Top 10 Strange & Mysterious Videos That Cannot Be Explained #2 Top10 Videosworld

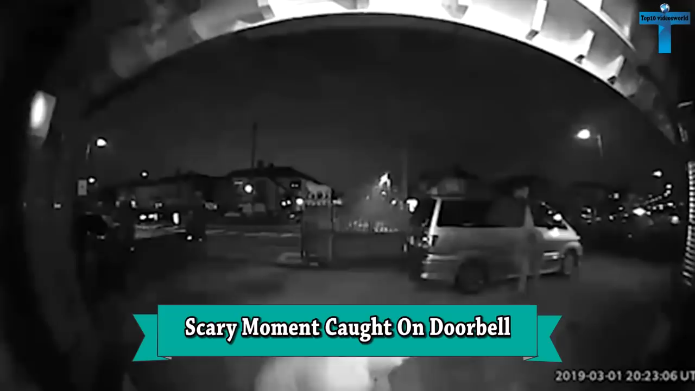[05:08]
scary moment caught on doorbell this is the moment a gang of burglars were caught on a covered doorbell
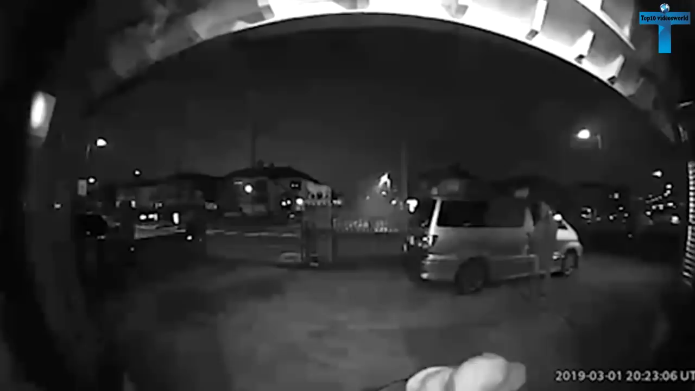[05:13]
camera trying to smash their way into a father of two's home while his daughter and elderly mother were inside in the 13th of March 2019 man meets and watched footage on
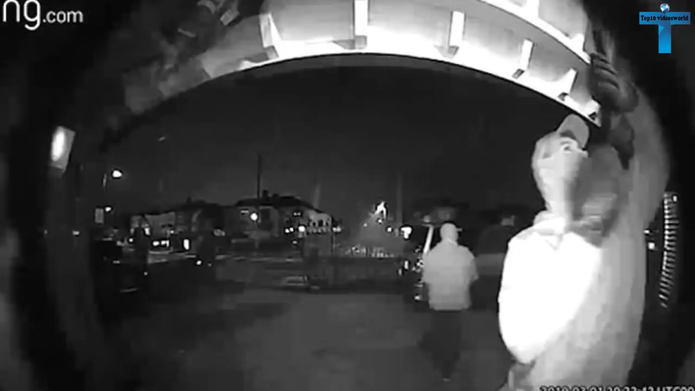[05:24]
his mobile phone of a burglar trying to force open his front door and dialed 999 but he claims when police arrived they told him they were not able to apprehend the suspects as they fled mr. singh's elderly mother and his eight-year-old daughter and into the garden and were forced to hide in their shed as the gang of three men ransacked their home mr.
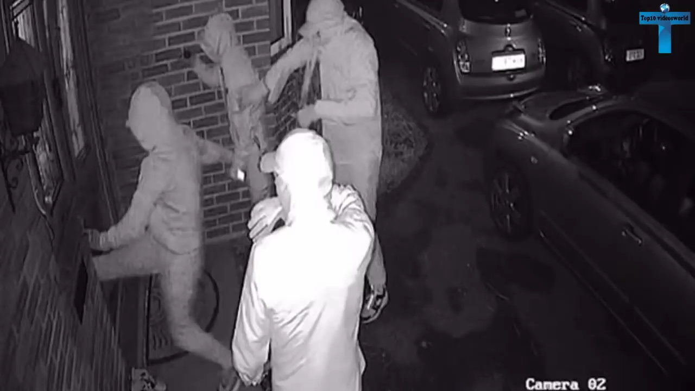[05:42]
singh who raced home after calling the police had called the firm to hire a cleaner to come to his five-bed family home just hours earlier and fears it could be linked he said it's second time that
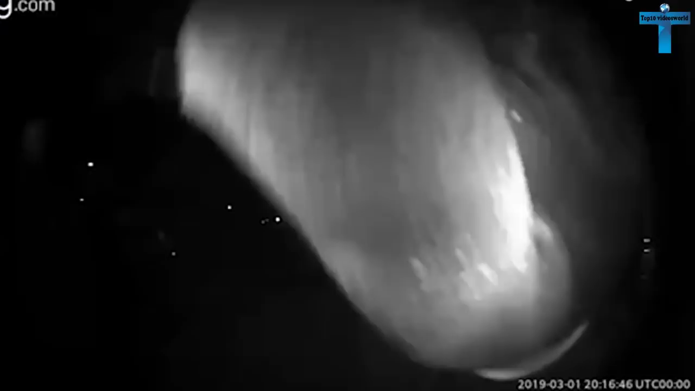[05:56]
has happened in a year and a half and their fifth burglary in four years prompting him to spend thousands of pounds on seven